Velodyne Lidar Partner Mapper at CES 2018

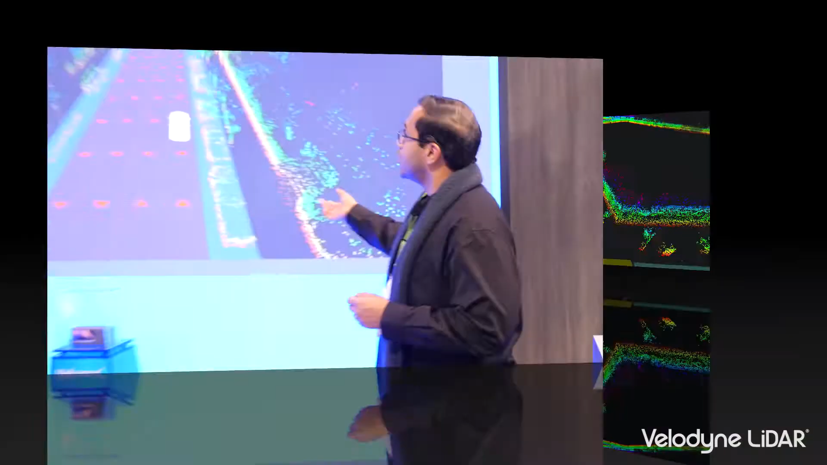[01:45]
So Mapper's 3D machine-readable maps include rich 3D data,
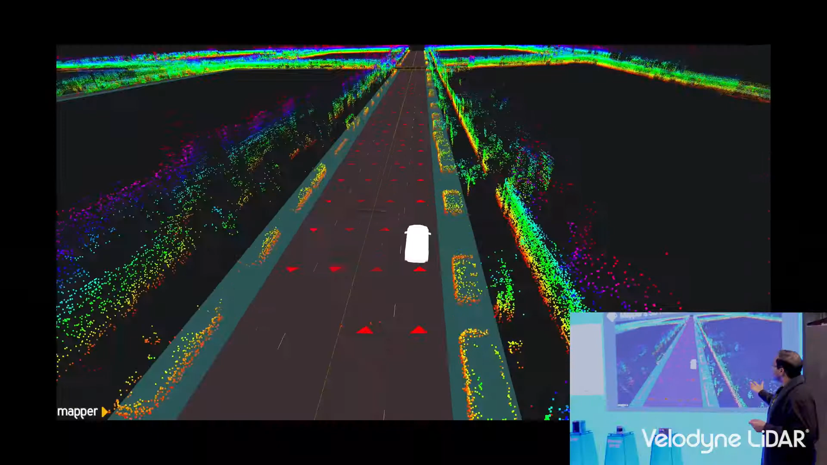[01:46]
data with which you can enable precision localization, data with which you can enable scene understanding.
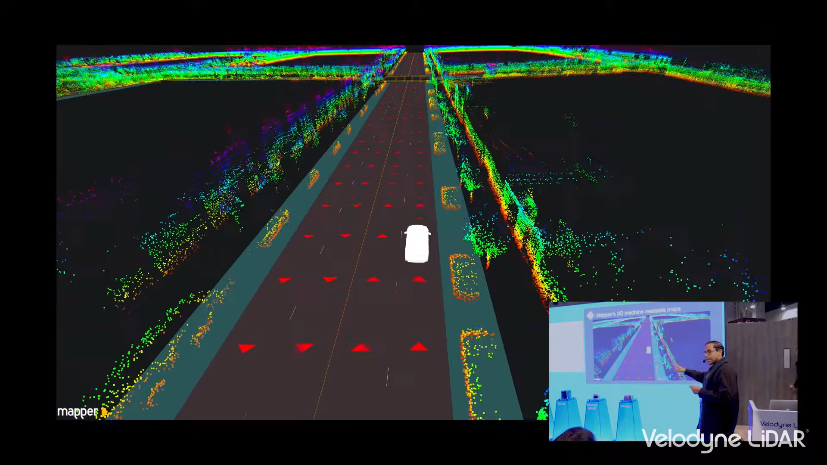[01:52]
And along with that, we have all these layers of semantics, which includes lane markings, parking locations, connectivity between lanes,
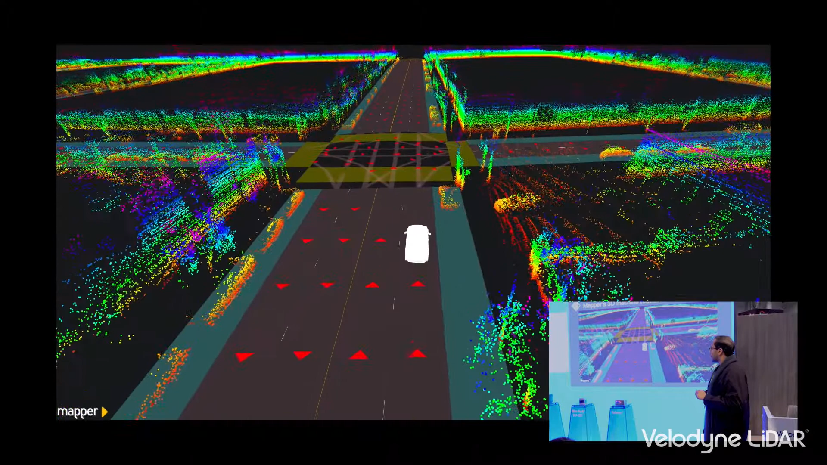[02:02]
traffic signs, traffic lights, all the levels of semantics and annotations that are relevant for what they call path planning,
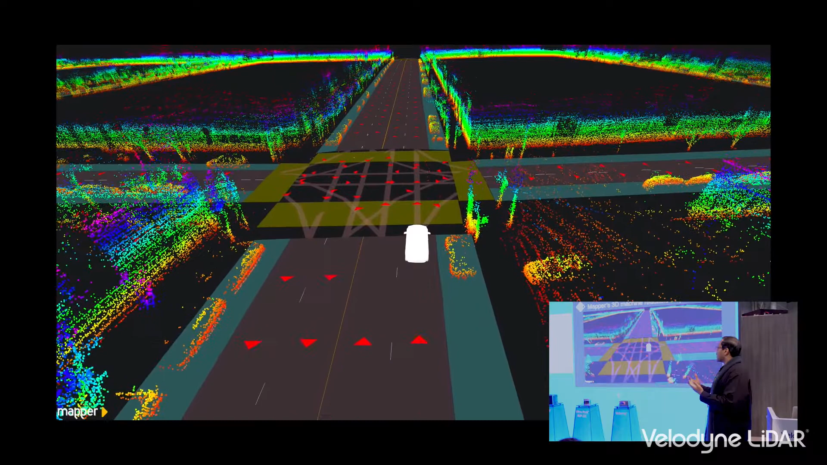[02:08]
right? The 3D is important for localizing, the semantics are important for path planning.
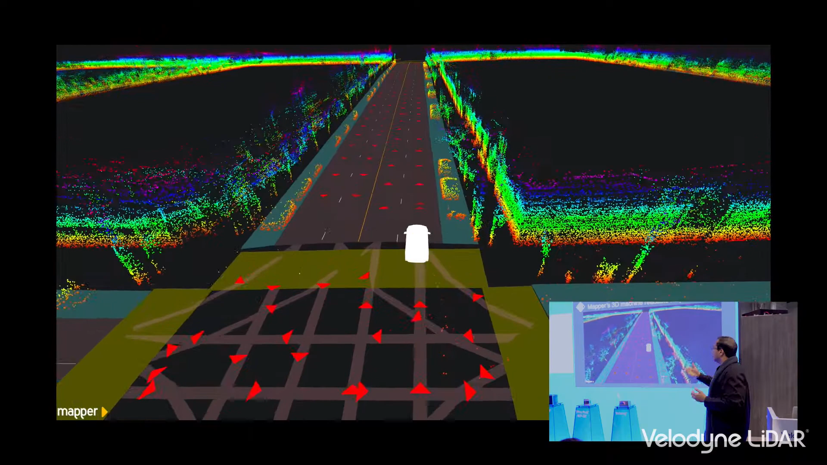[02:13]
Now here's the big differentiator.
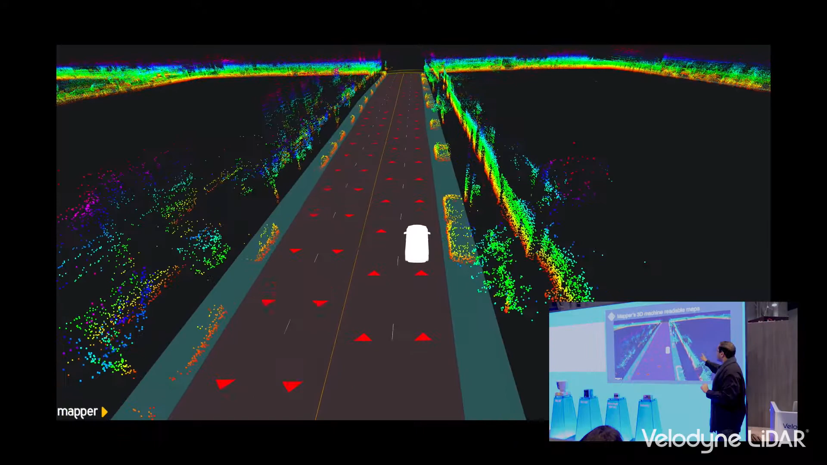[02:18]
These 3D maps were not built using Velodyne's LiDAR. They're not built using any LiDAR.
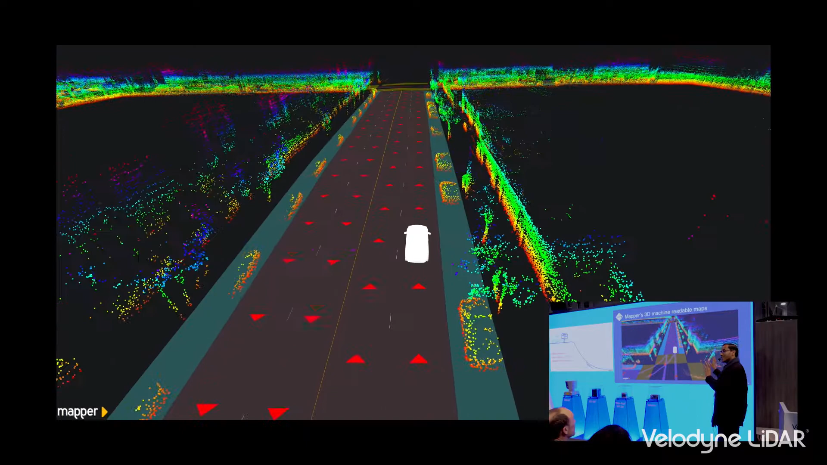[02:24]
We build our 3D maps using our own mapping device, right?
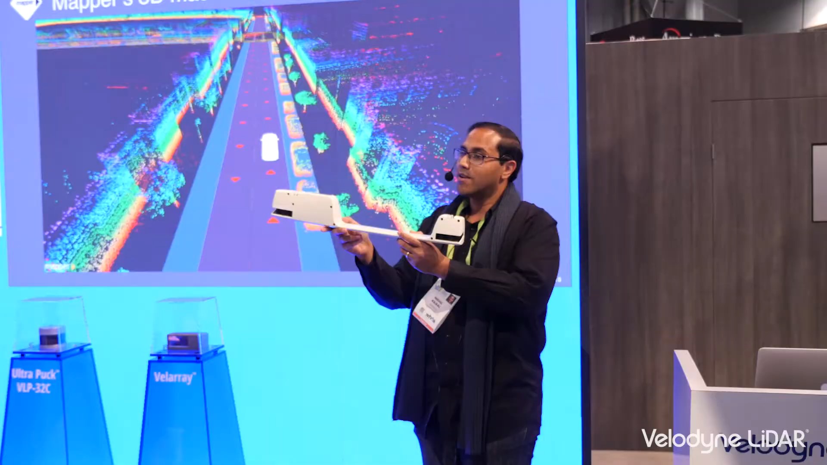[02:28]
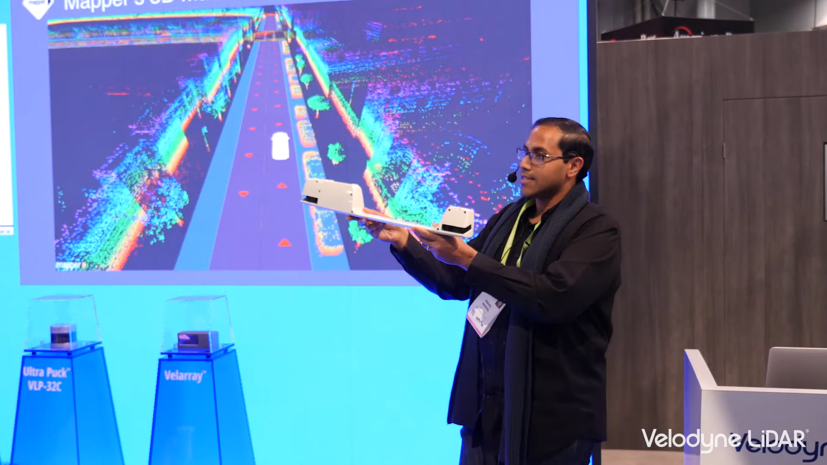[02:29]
This mapping device costs $350. It's composed of an array of cameras and a computer inside of it.
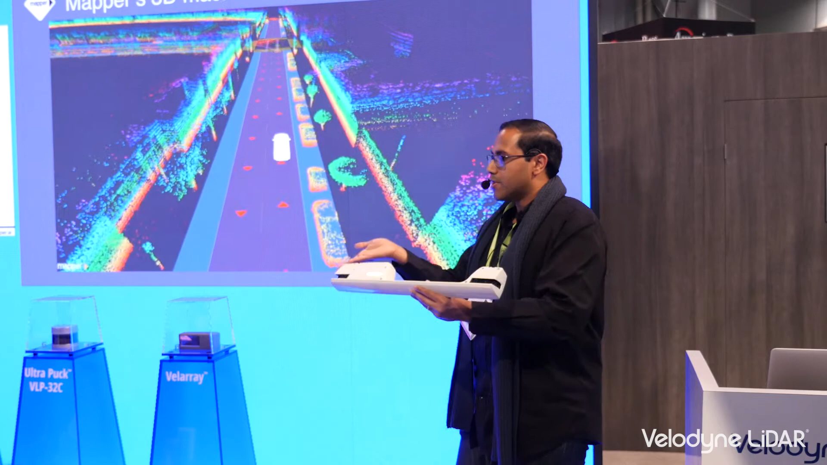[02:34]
It can easily be installed inside any vehicle, like if you're a person who has a sedan.
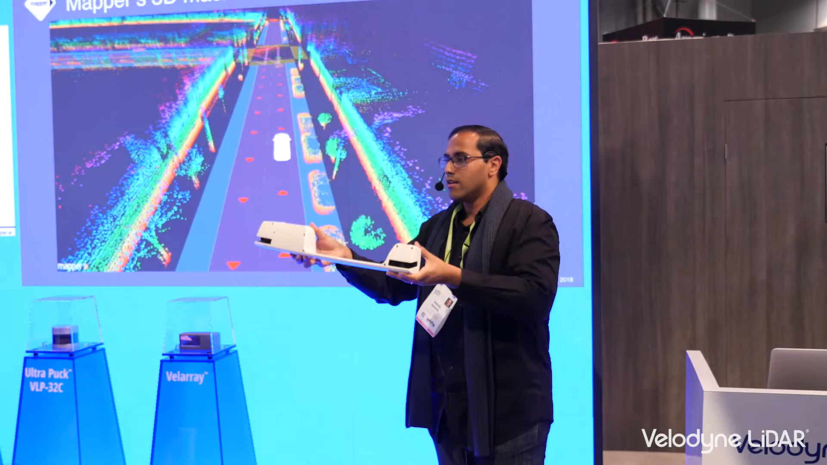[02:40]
It easily fits inside your vehicle with the rearview mirror being here. And once it's installed, it's a permanent install. You don't have to take it off.
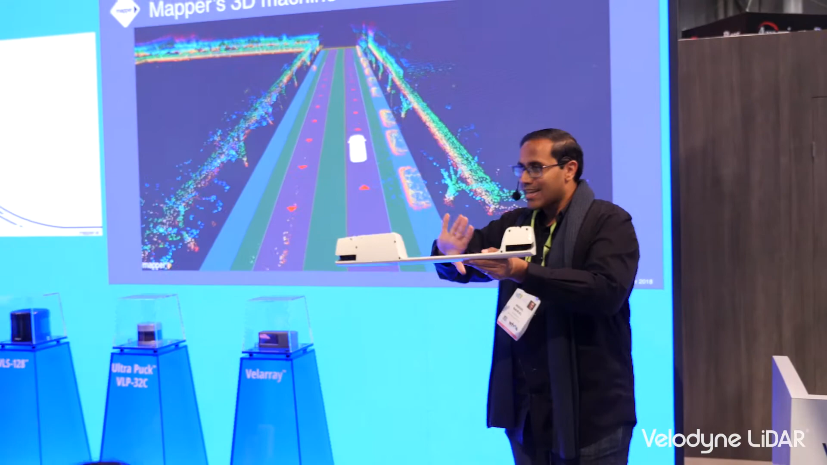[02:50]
It blends very nicely within the car. And this device produces the kind of 3D data that you're looking on the screen here, right?
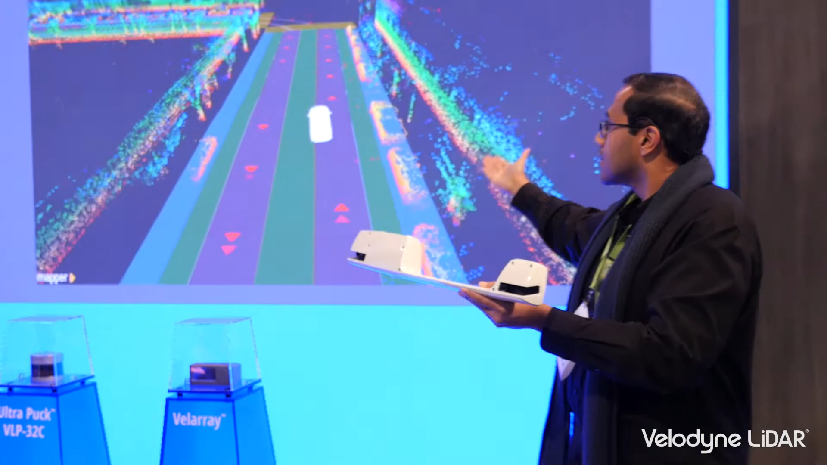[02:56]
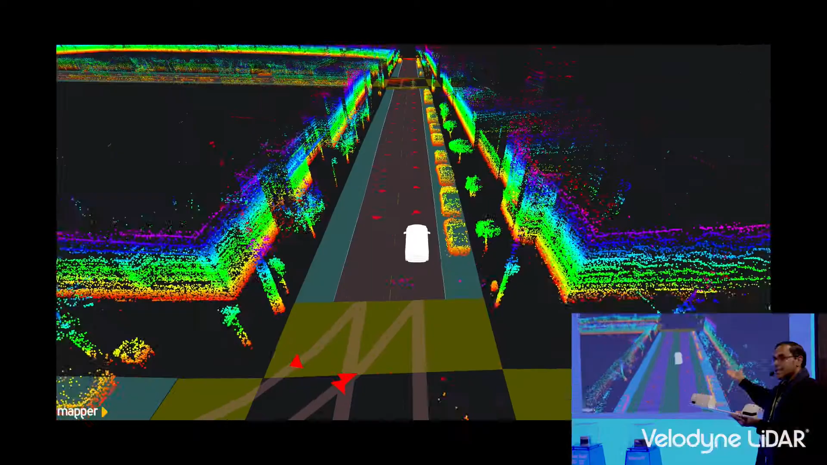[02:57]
It's high quality 3D. It can't do this all the time. It can only do it during the daytime.
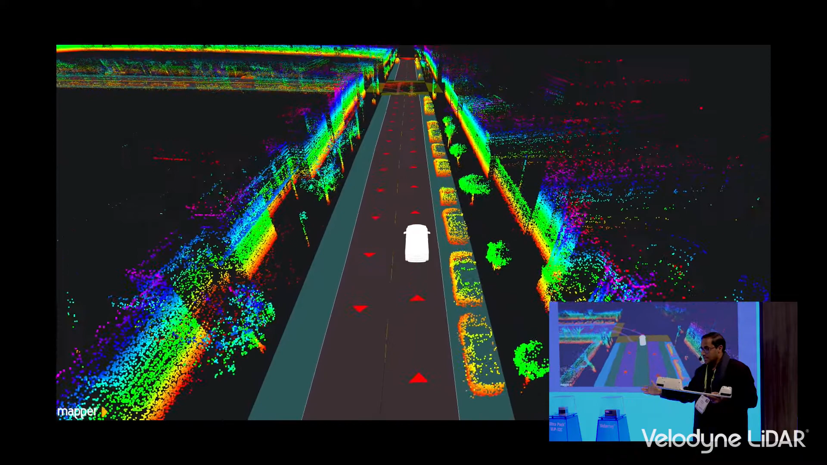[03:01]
But mapping is an offline task. It's not something that needs to happen in real time.
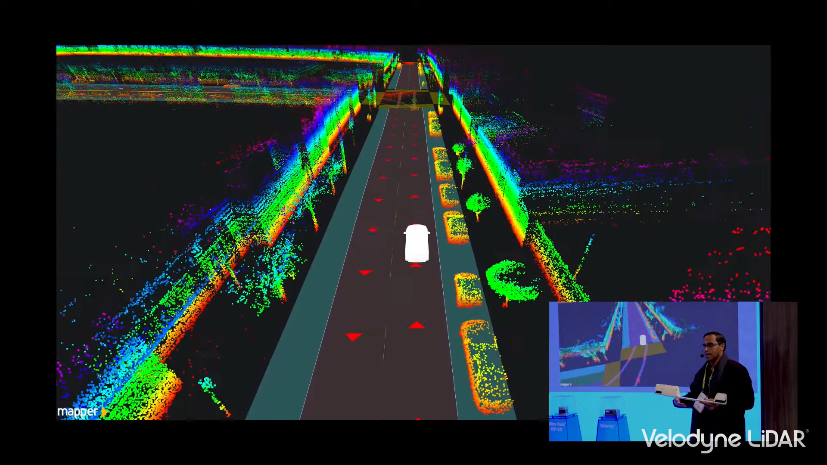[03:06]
So we can capture this kind of rich 3D data with which we can enable all the autonomy use cases.
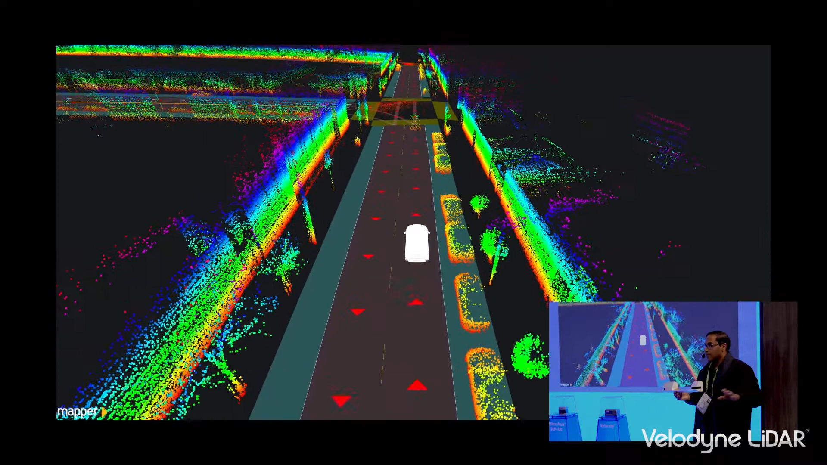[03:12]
And as a result of building it in this device, we can put it on tens of thousands of vehicles.